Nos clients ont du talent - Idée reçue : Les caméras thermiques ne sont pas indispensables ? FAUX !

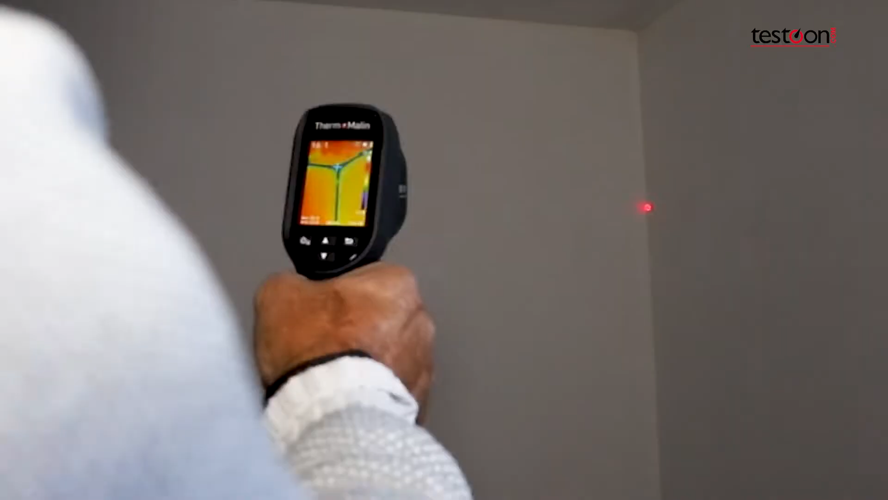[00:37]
J'utilise la caméra thermique thermomalin qui m'aide à voir les déperditions et aussi voir si mes murs sont dans des surfaces chauffées ou pas.
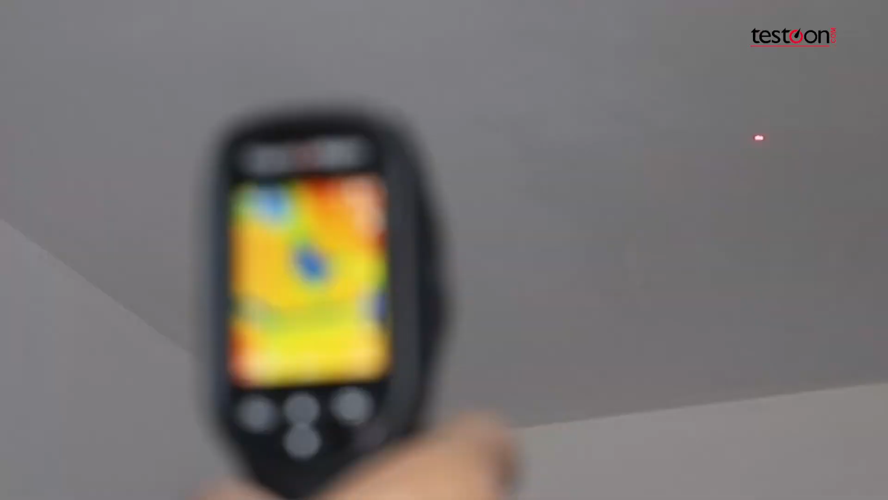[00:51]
exactement le défaut d'étanchéité que j'ai repéré. Je vais essayer de conseiller au mieux les gens de leur dire qu'il y a un défaut d'isolation là ou là et grâce à la caméra j'arrive à le faire.
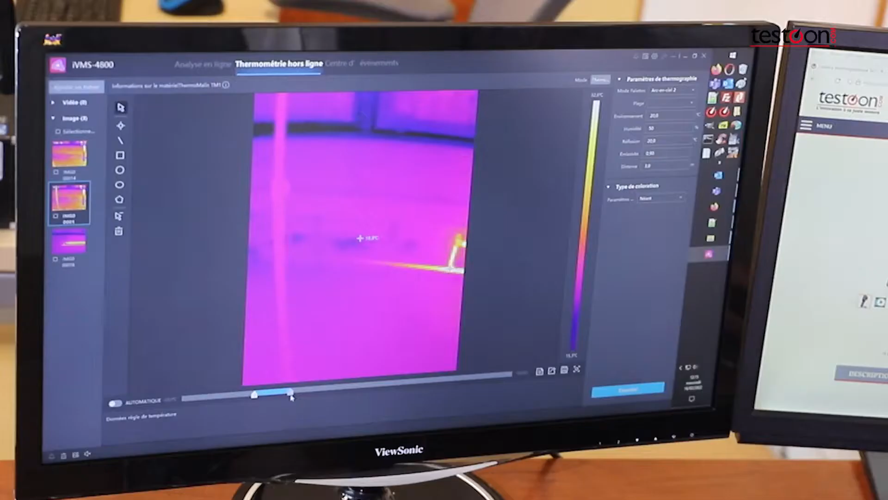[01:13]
ça s'enregistre sur la carte SD et moi après au bureau tranquillement je peux les traiter et après je pourrais conseiller au mieux les clients comme ça.